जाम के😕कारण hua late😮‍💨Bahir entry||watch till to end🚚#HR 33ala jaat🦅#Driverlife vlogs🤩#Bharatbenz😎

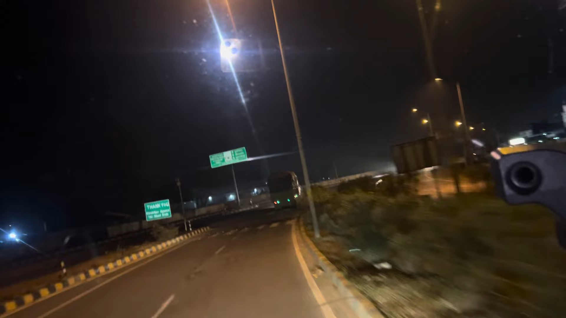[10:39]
हाइवे पर चड़ चुगे हैं अपा अ देख तेरी शाइट जा जा जा जा जा जा तरह गपाल गंजर एक सो पांज किलो में रहे
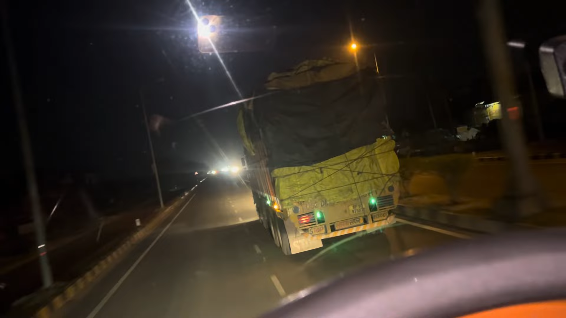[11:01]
हैं इन आपल
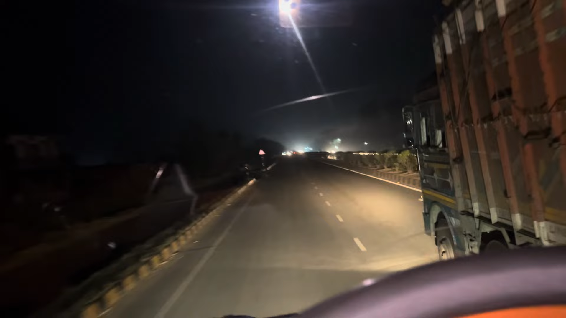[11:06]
सुपाँच नोगारी फुसीनगर को शनीव और वाइबार गोपाल गंज तरे 60 किलोमेटर है यह बाई कि शनकर जाबान पार कर दिया है
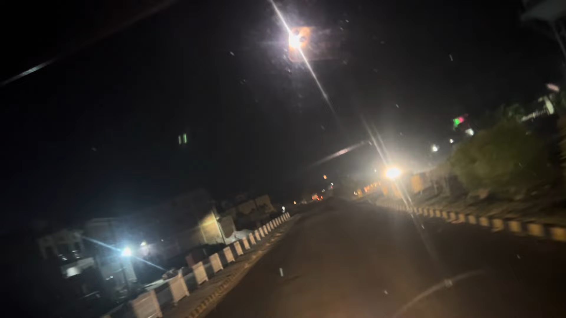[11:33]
अब दो बजी हैं भी यह बड़ा यूपियरा आगया बुटर
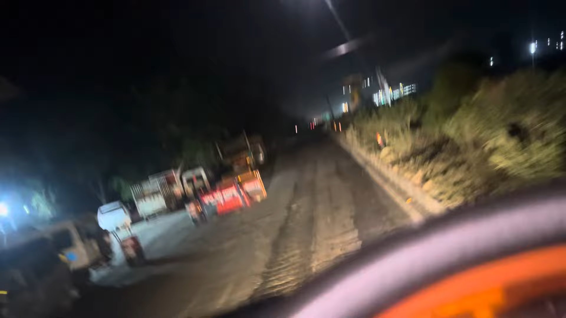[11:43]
रहे हैं इस टाप के ब्यानगाओ उसको थोड़ी चेकिंग जूदिंग करा गया
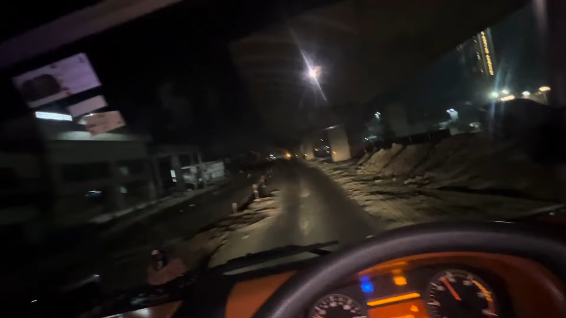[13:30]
यह प्लाइबर बनना रहा है वजय को पाल गंज मैं